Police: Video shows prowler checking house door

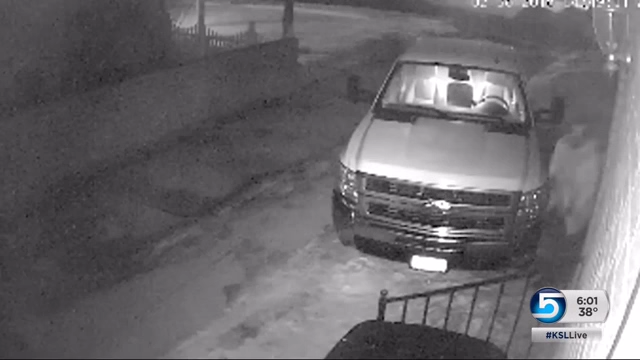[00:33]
And when someone broke into his truck. I can see him walking away with like some paperwork. The suspected thief was caught on camera. Video shows the man also walking up the stairs to the side door and trying to peek inside. Oh, that definitely was something that caught both my wife and I off guard. It's like, I don't understand why you'd even think about it. Doyle was at work today and talked to us on the phone. He says this happened at 3 a.m. yesterday when he and his wife were fast asleep.